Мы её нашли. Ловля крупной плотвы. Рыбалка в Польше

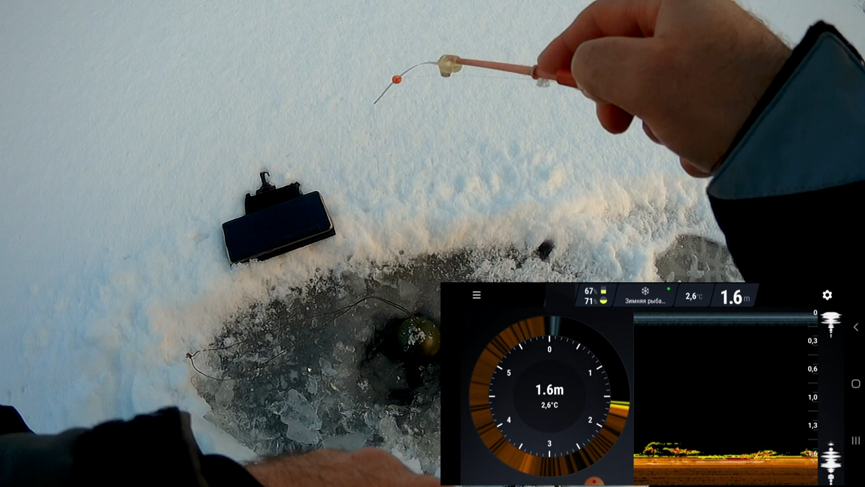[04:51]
On screen: depth 1.6 m, water 2.6°C
О, есть, тут идет. Давай, клюй. И все.
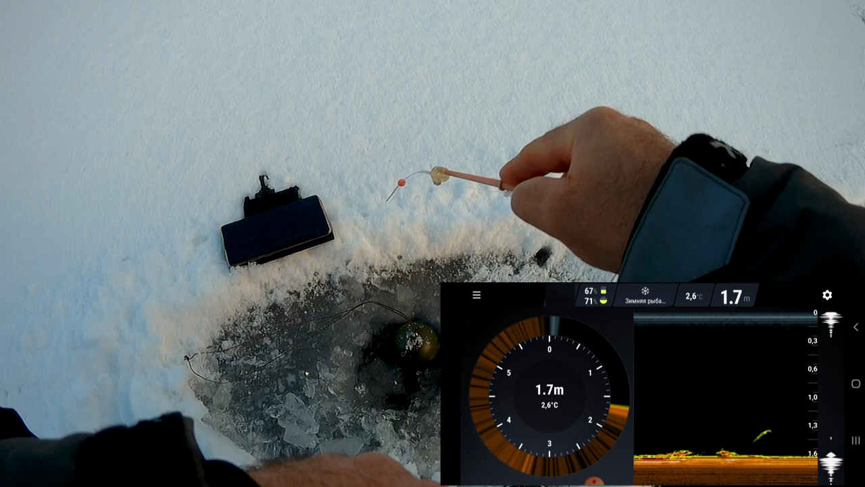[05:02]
On screen: depth 1.7 m, water 2.6°C
Опять кто-то тыркнул.
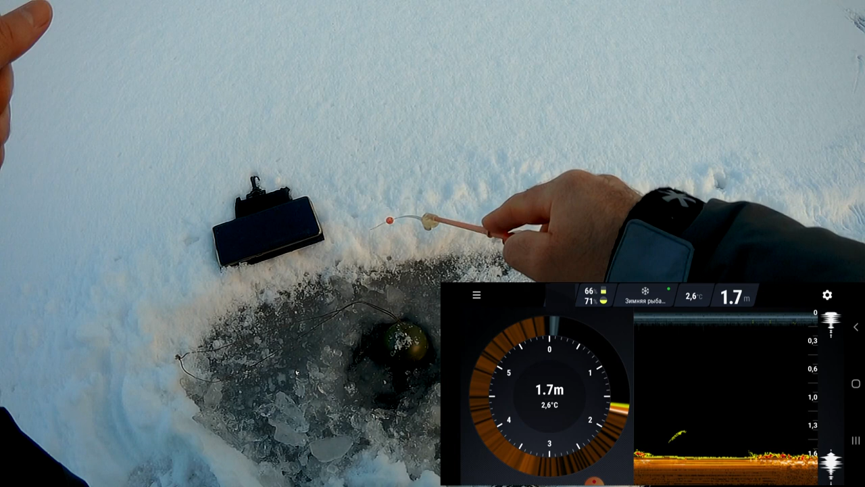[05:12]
On screen: depth 1.7 m, water 2.6°C
О, есть. Второй бандит. Ну что ж ты такой
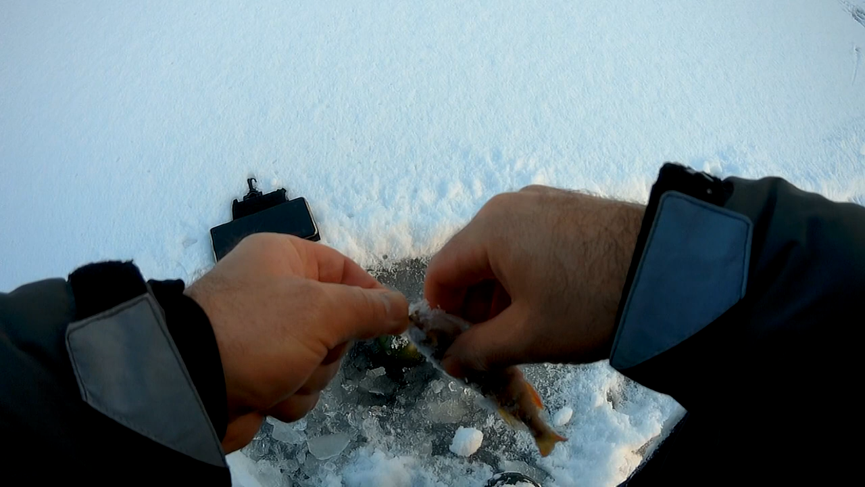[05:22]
мелкий. Какая-то странная.
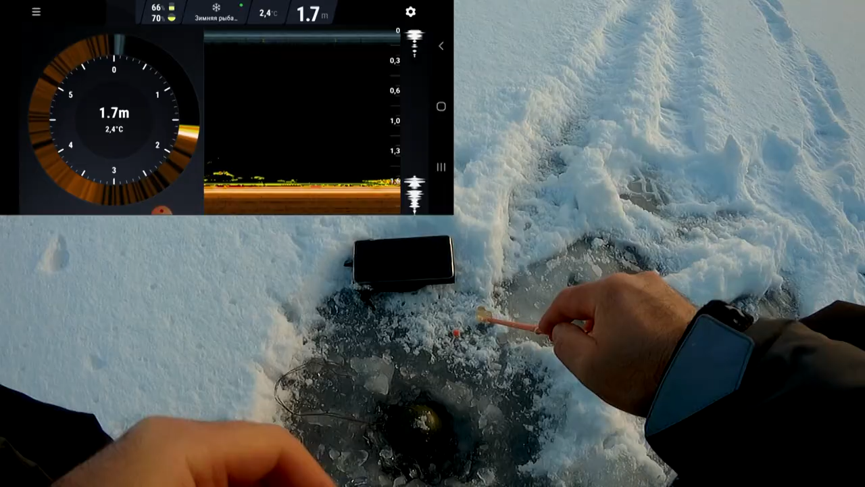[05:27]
On screen: depth 1.7 m, water 2.4°C
Ну есть же что-то на дне лазит.
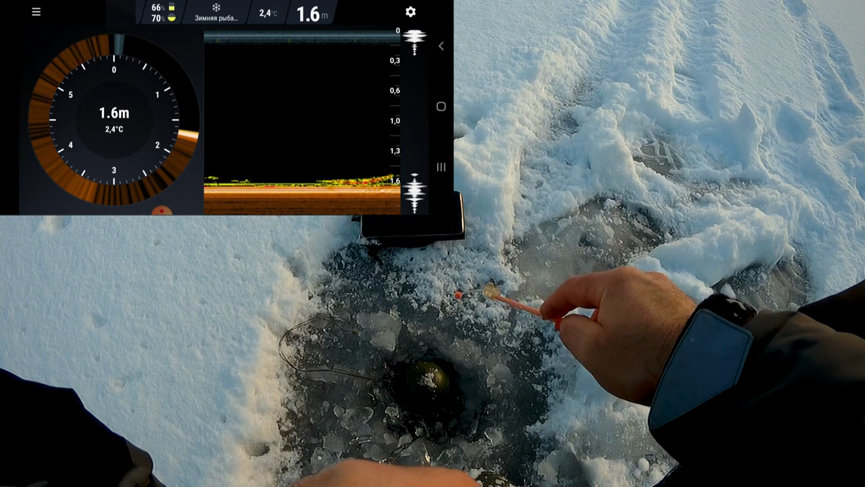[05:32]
On screen: depth 1.6 m, water 2.4°C
на этих самых. О, есть. Опять такой сам.
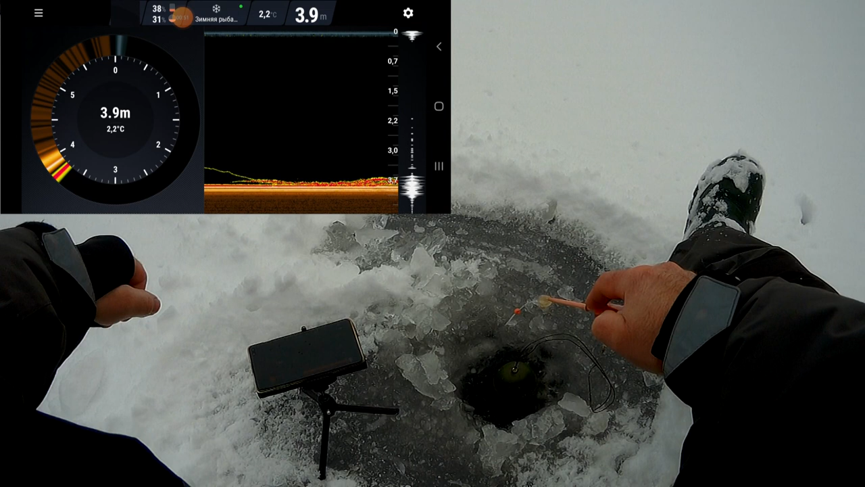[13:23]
On screen: depth 3.9 m, water 2.2°C
О, идет, идет, идет. Поднимается. Клевки нет.
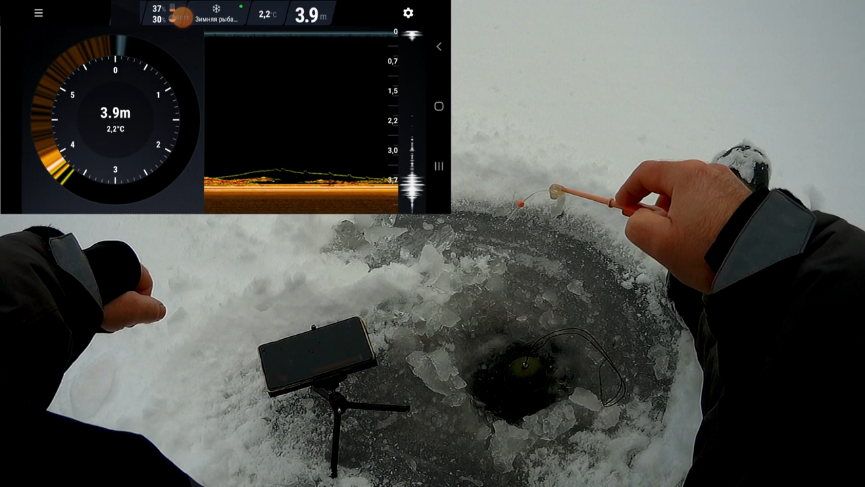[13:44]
On screen: depth 3.9 m, water 2.2°C
О, клевка была. Походу окунек. Потому что такая дюбанье было.
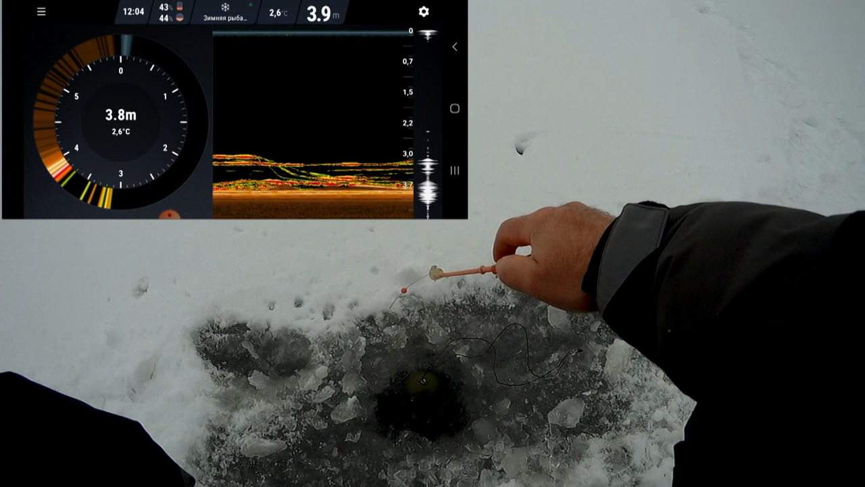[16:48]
On screen: water 2.6°C
Нашел, друзья, место такое. Нашел лунку.
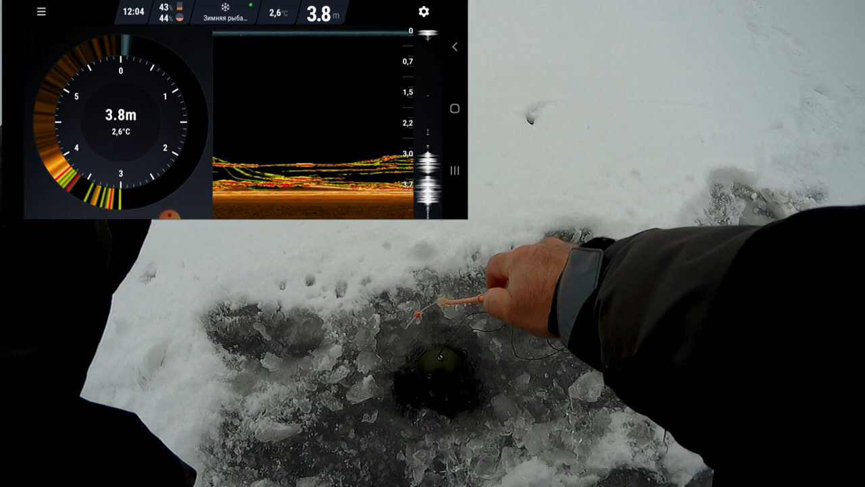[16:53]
On screen: depth 3.8 m, water 2.6°C
Тут самое глубокое. И тут, походу, плотвы собралось очень много.
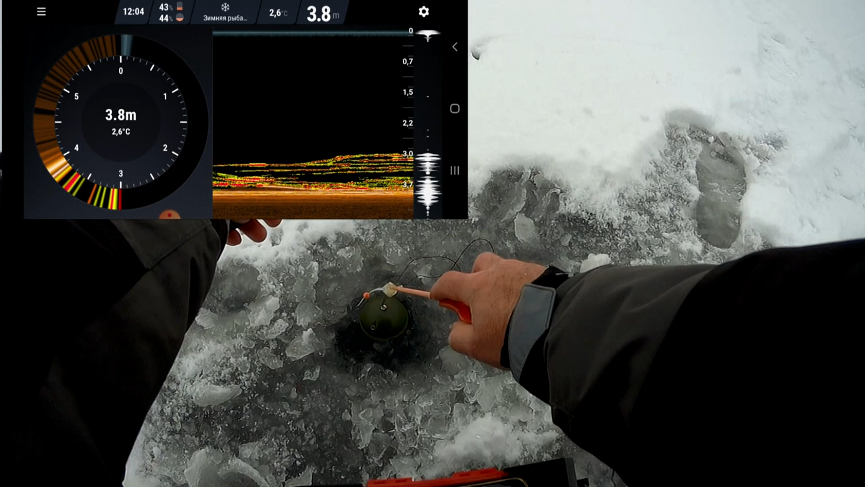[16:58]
On screen: depth 3.8 m, water 2.6°C
Я вот отпускаю, и она сразу хватает. Она сразу клюет.
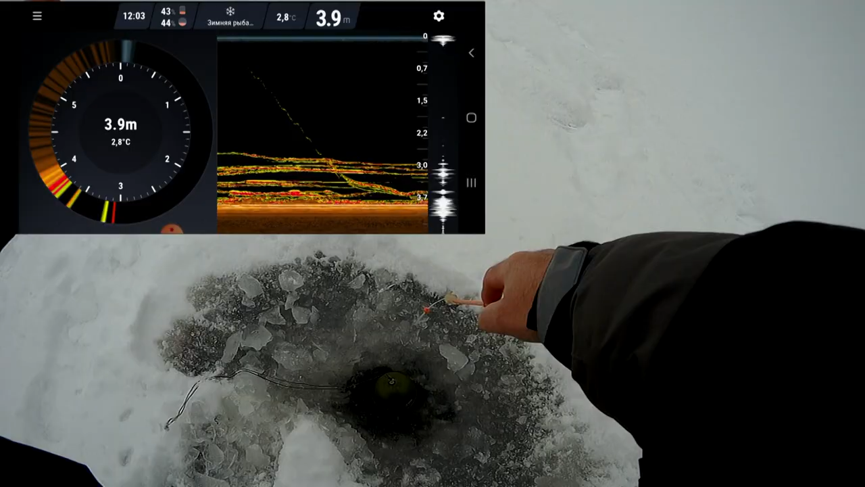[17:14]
On screen: depth 3.9 m, water 2.8°C
Ну что, давай, крупная надо. Рыбы дофига тут. Вот в этом месте он берет опять. Ну, вся мелкая почему-то. Нашел я, где стоит плотва.